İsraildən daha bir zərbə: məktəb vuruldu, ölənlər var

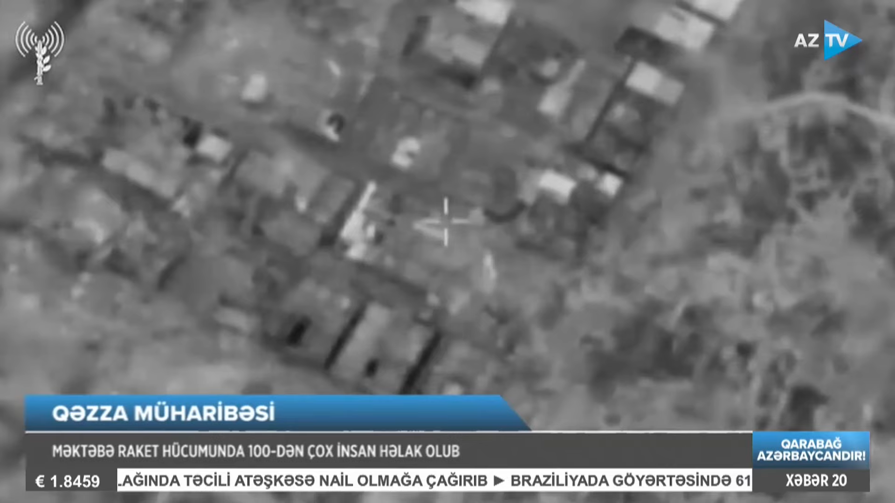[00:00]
Hadisə səhər saatlarında sakinlər namaz qılmağa hazırlaşan vaxt baş verib, döyüş təyyarəsi və dronundan indirilən raket zərbələri nəticəsində yüzdən çox mülki şəxs həlak olub, xeyli sayda adam yaralanıb.